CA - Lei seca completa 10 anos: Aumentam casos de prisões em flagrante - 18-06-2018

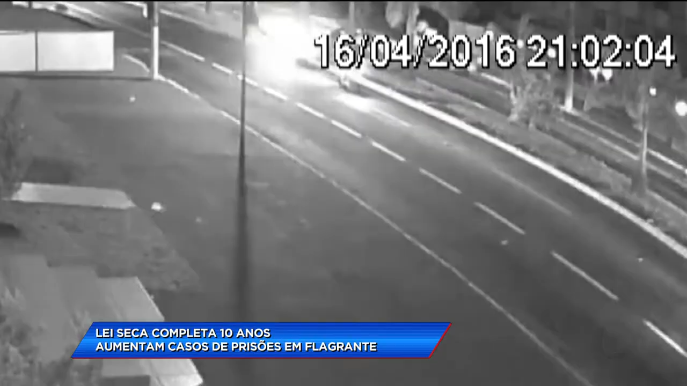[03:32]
atropelou e matou a gerente de bar, Jéssica Correia de Queiroz, de 25.